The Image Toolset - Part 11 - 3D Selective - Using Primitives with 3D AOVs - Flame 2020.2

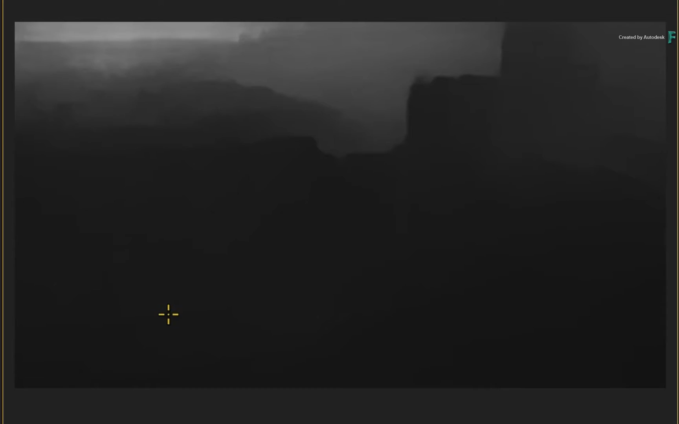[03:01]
As seen in previous 3D AOV videos. The difference with the Primitives option… Is that these isolations are contained within Virtual 3D Objects.
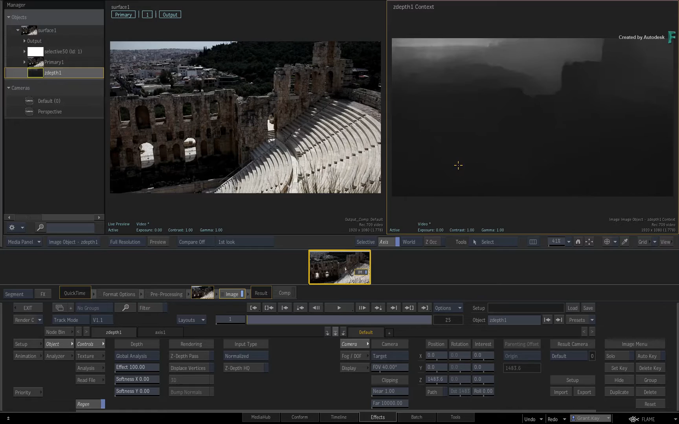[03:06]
Select the Selective in the Manager… And turn on the 3D AOV.